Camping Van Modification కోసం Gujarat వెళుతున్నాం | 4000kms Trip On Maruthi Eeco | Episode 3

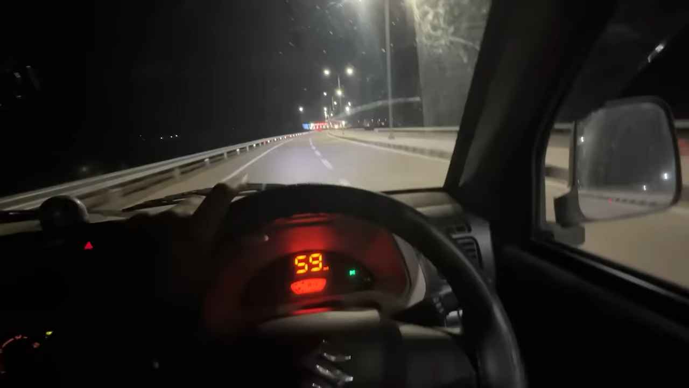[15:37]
అండ్ ఇప్పుడే ఎక్స్ప్రెస్ వేలోకి అయితే ఎంటర్ అయిపోయాము. సో ముందర టోల్ గేట్ కూడా ఉంది చూస్తున్నారు కదా. ఇంక ఇక్కడ నుంచి 490 ఉంది.
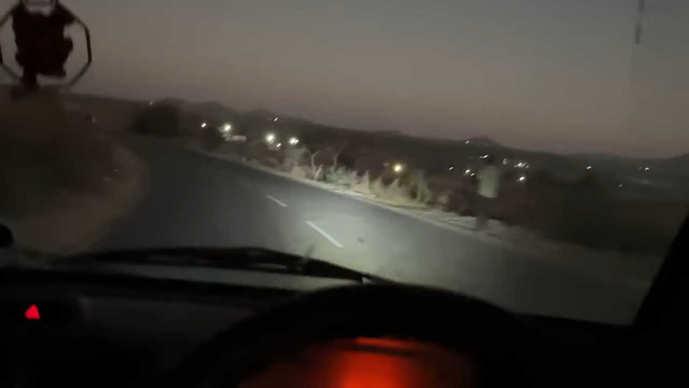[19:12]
సో ఇప్పుడు వెస్ట్రన్ ఘాట్స్లో అయితే మనం ట్రావెల్ చేస్తున్నాం. ఇంకా ముంబై హైవేకి చాలా దగ్గరలో అయితే ఉన్నాం. ఐ మీన్ ముంబై అహ్మదాబాద్ హైవేకి ఎక్కి అక్కడ నుంచి వడోదరాకి వెళ్ళాలి.